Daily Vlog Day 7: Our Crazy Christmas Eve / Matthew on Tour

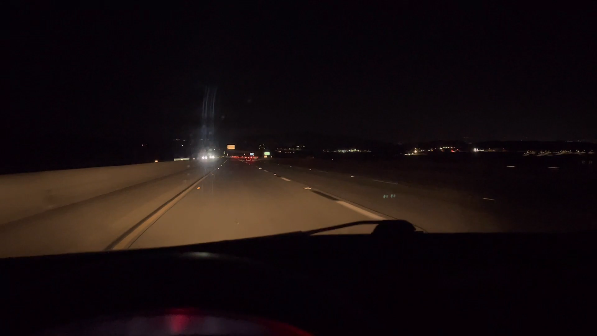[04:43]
It is dark. Look at that view, all the pretty lights. It's been a long day traveling to visit family. Now we get to go home and have our Christmas Eve and do our presents for ourselves. Yippee!